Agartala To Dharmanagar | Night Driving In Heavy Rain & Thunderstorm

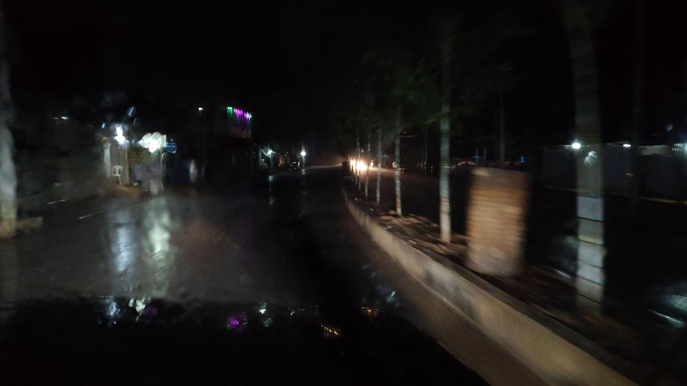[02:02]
गाइस, अभी जो है एयरपोर्ट से निकलते ही बहुत जोर से बारिश होने लगी।
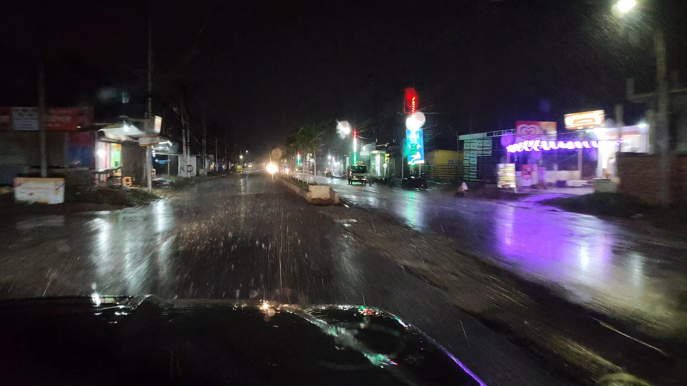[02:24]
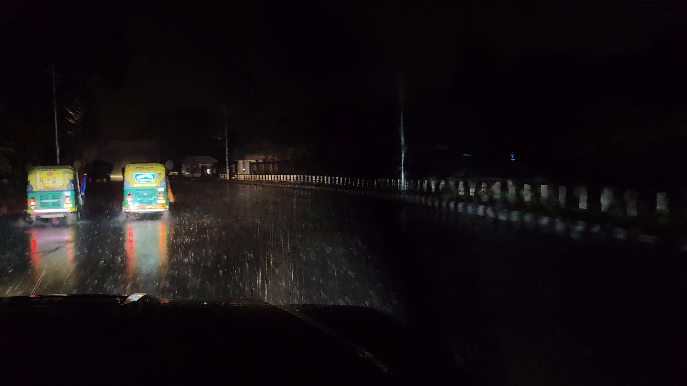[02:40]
बहुत बारिश हो रहा है और हल्का हल्का तूफान भी है। अभी जाने में टाइम लग जाएगा 3.5 घंटा, करीबन 12 बजे से पहले पहुंच जाऊंगा।
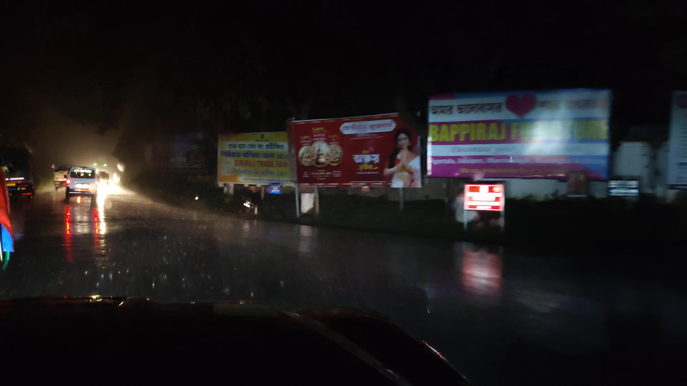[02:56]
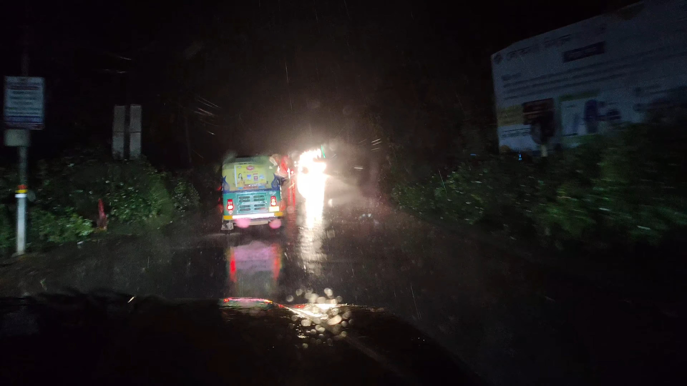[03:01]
इतना जोर से भी नहीं चला सकते बारिश में।
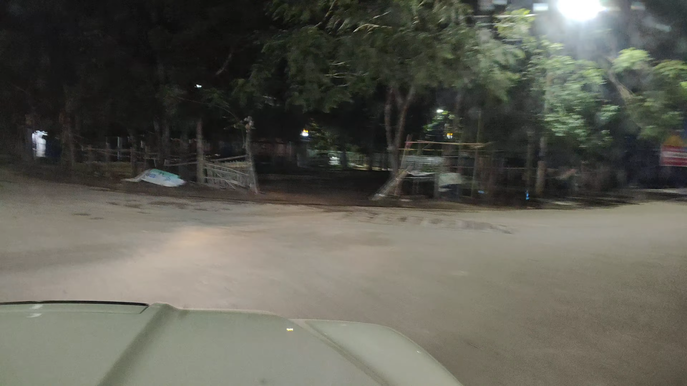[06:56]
अभी जो है दूसरा रोड से जाएंगे, कुमार घाट आमबाशा होके जाएंगे, क्योंकि वो बोला रोड अभी अच्छा नहीं है, बारिश होने की वजह से कुछ कुछ जगह बहुत ही खराब है, रोड पूरा कंप्लीट नहीं हुआ इस वजह से। You go and camp without remorse,
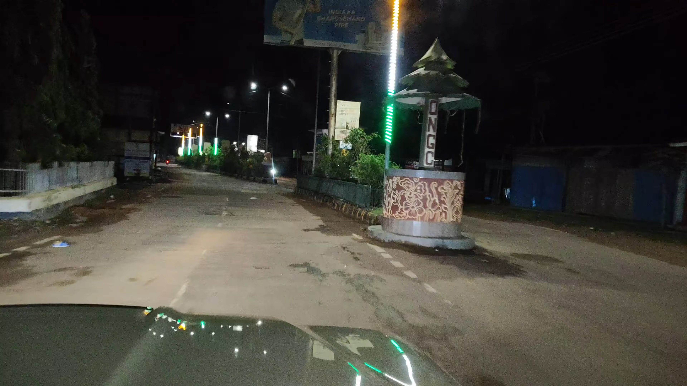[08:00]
सामने में एक सर्कल है, इस सर्कल से लेफ्ट में गए तो आसाम की तरफ जाता है, और स्टेट गए तो दामचौड़ा, और राइट में गए तो अगरतला।
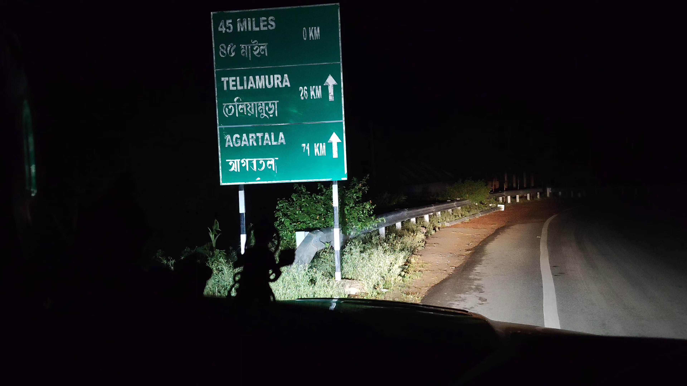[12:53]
तिलियामुरा 26 किलोमीटर, उसके बाद जो है अगरतला 71 किलोमीटर। ये रोड जो है पूरा एम्प्टी है, क्योंकि आसाम में जो है रोड ख़राब है, जिस वजह से बाहर से बड़े बड़े गाड़ियाँ नहीं आ पा रहा है।
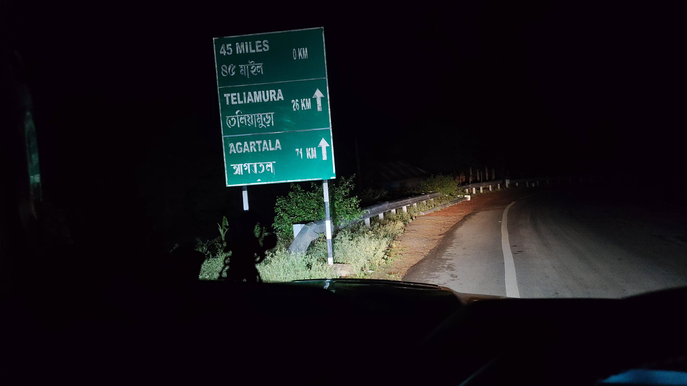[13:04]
कुछ ही व्हीकल है जो आपको दिखाई देंगे।
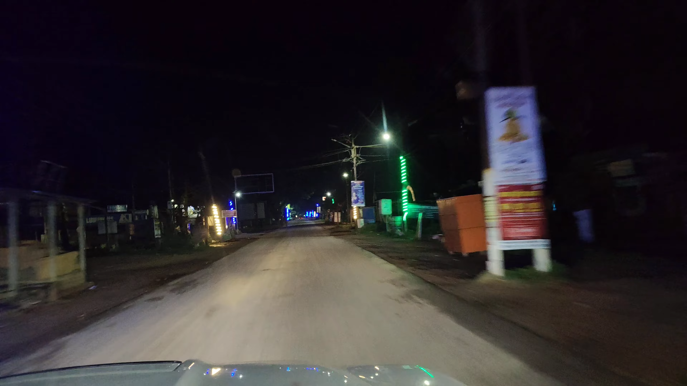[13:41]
गाइस मैं अभी जीरानिया एंटर कर चुका हूँ, थोड़ी देर में जो है घर पहुँच जाएंगे। सो मिलते हैं नेक्स्ट ब्लॉग पे। गुड नाइट गाइस। We will rise up.